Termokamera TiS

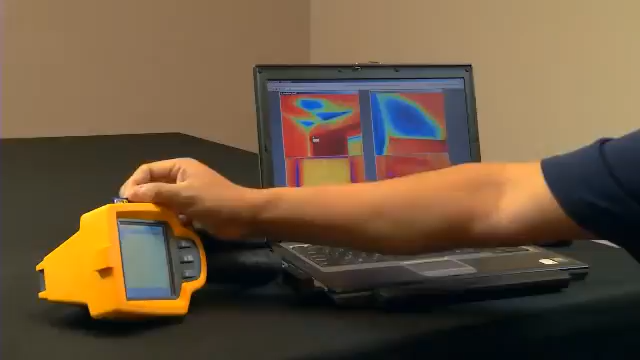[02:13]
Each Fluke TIS Storm Remager stores over 1,200 images on the 2GB SD card provided with the camera. Once the images have been imported to the Fluke software package, you then can create individual images and edit each individual image.
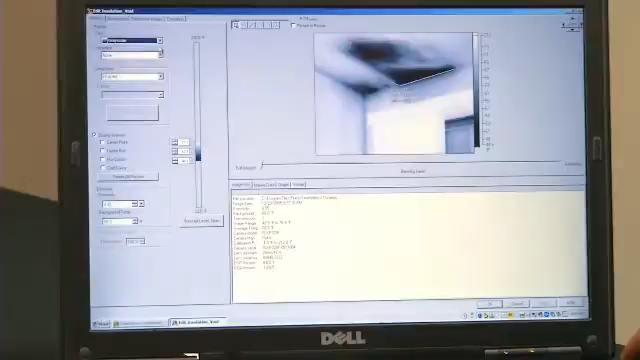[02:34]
your level and span, you can import temperature markers,